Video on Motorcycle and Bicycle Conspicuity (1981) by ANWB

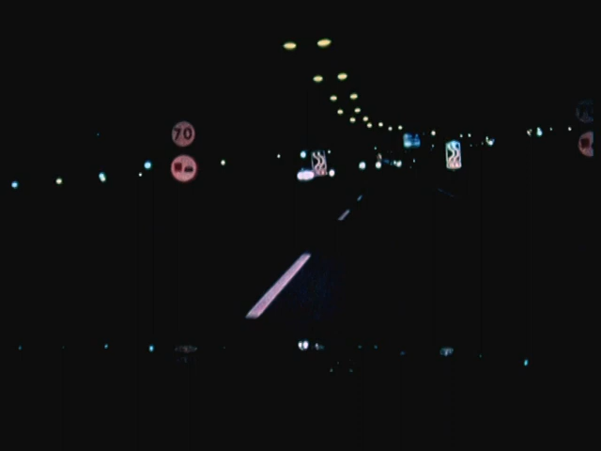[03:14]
Other traffic, signals, markings of various kinds and signs, changing all the time from one place and one situation to another.